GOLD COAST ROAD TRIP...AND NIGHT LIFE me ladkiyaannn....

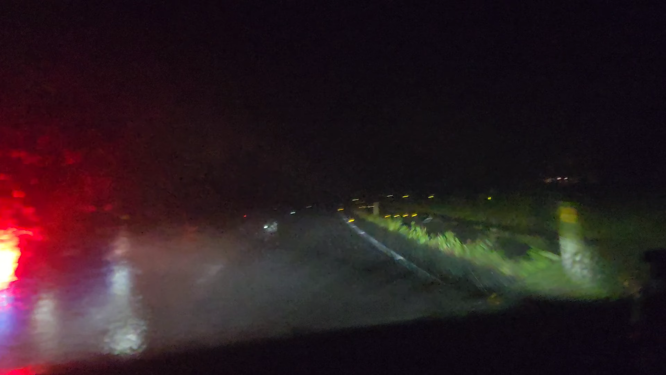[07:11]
देख लो तूफान आ रखा है खतरनाक है, आपको दिख रहा है जो ब्लू ब्लू दिख रहा है सारा तूफान